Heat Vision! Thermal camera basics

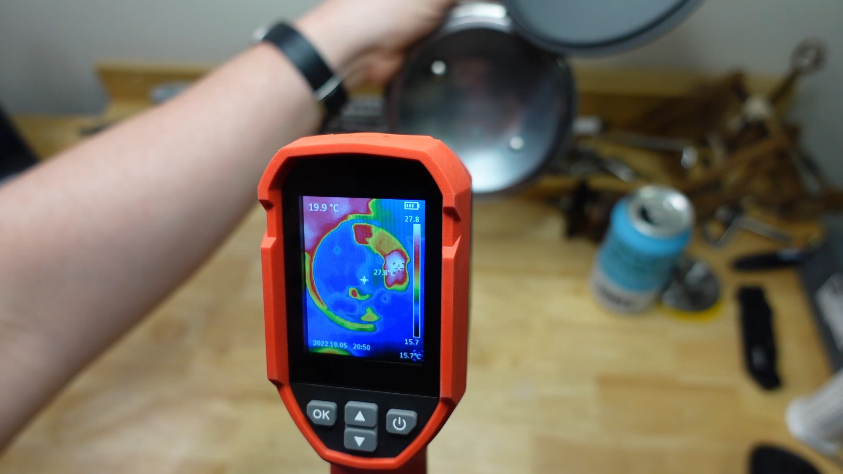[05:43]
And... Could be 30. Could be 18. Crazy. Look at that. That one's just a flat disc. And in fact, when you send a camera off to get calibrated, they use a black body radiator. So it's basically a heater with a black dull coating on it like that, that only emits heat.
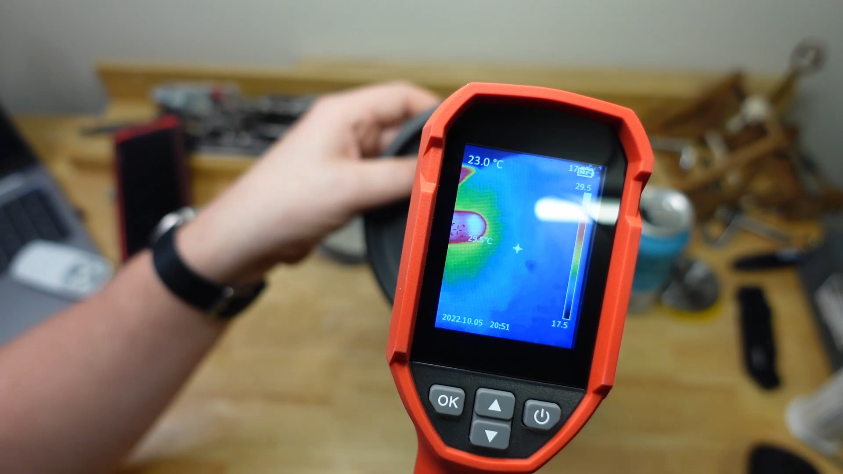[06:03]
On screen: spot 23.0°C
So if you want to do a bit of thermography yourself, I mean, you can just go and get one of these little guys. Pretty cheap.
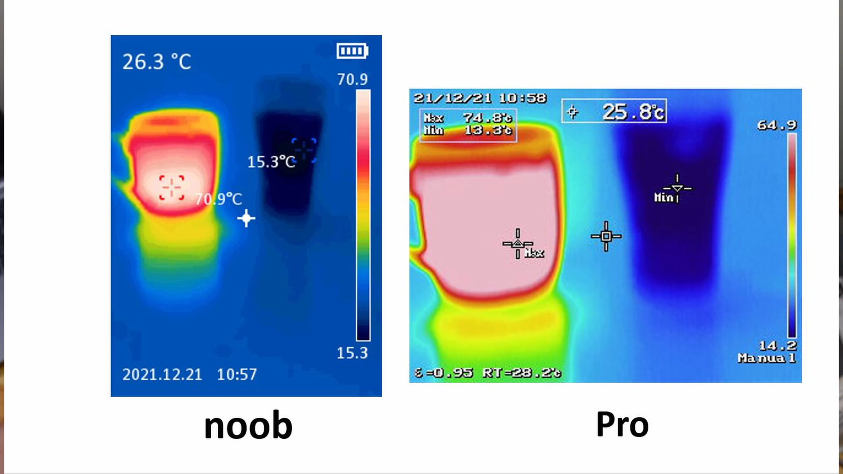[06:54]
And the professional grade one, well, let's say I trust that one because it cost $4,000, not $200. Hell, the calibration cost $800, so four times as much as this whole camera. But if you want to see hotspots, and if you want to see a general idea, it's not absolutely accurate, but it'll be pretty damn good, especially for just domestic use. One of these is a great little investment. I really love using this thing. If you're just starting out, though, just get one of them. That's just an infrared thermometer. Same kind of deal, except you don't get a nice picture.
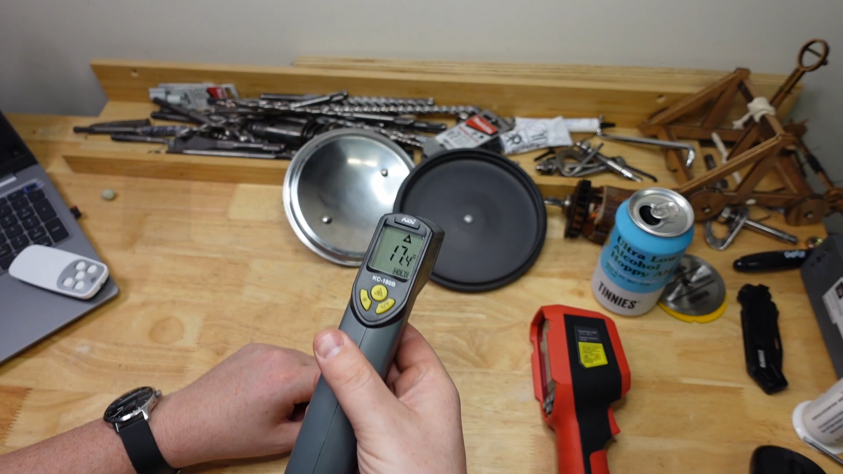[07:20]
These guys are going to be susceptible to the emissivity and the reflections and stuff, just like a thermal camera is, except with this, you can't see what's going on. But with the thermal camera, you can. So that's why I really like using these rather than these things.
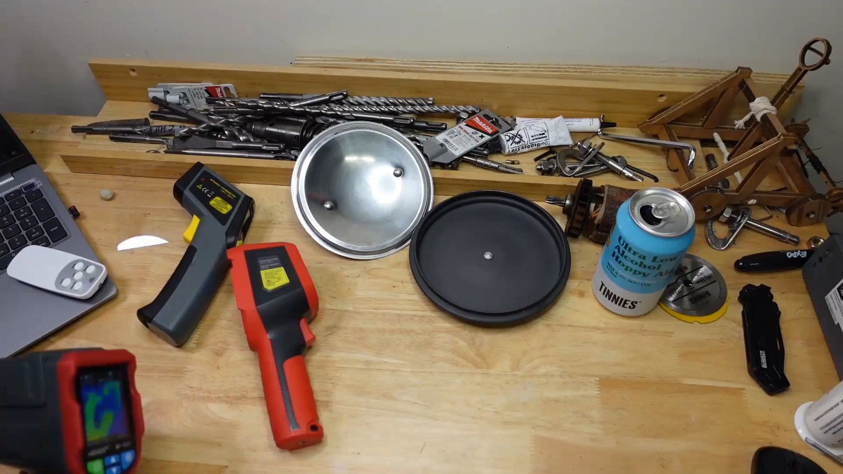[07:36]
Now,
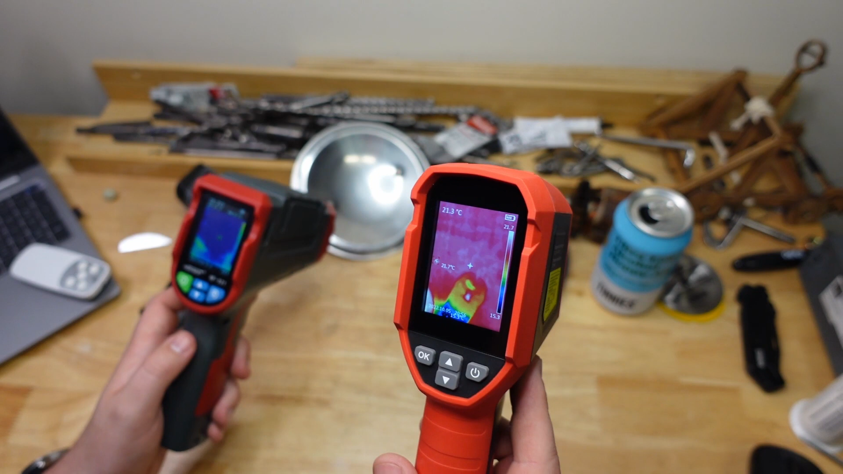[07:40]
I actually like thermal imaging so much that I actually just hated my first one and decided to buy a new one, which is a bit better. My first one was this No Fire NF521.
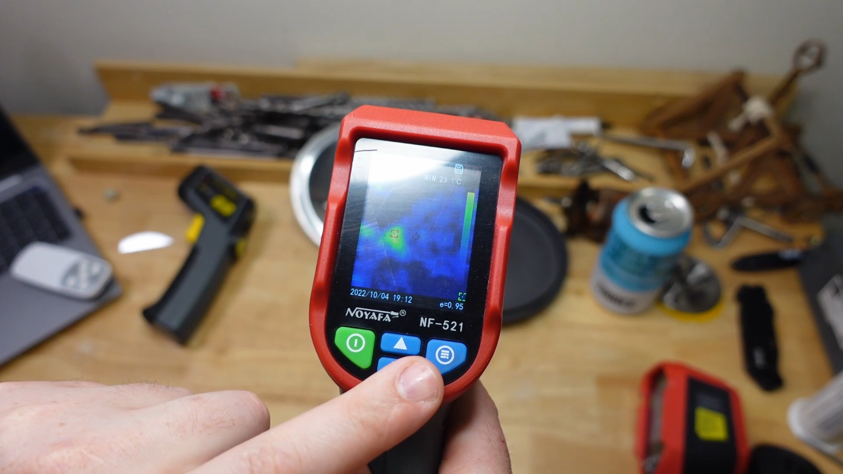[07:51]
And basically, I just really hated it because it has this auto-ranging where you can't actually just see anything. See how it just goes to static? You point it at a wall or something. Like, it's okay for seeing hot spots, but unless there's a pretty big temperature difference in what you're looking at, it's going to range down to, oh, tiny. I mean, that's a two degree difference there. So it won't actually pick out really subtle things very easily. And basically, I just didn't like it, you know.